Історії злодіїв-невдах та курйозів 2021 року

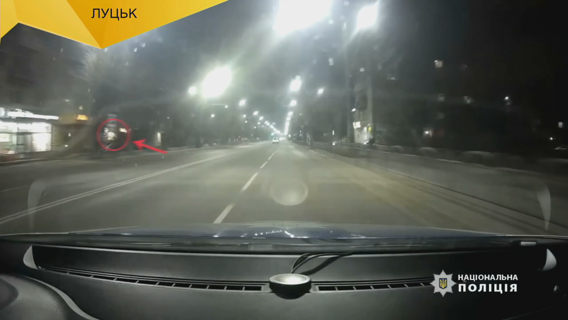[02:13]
Погляньте і ви – все це зняв реєстратор в машині.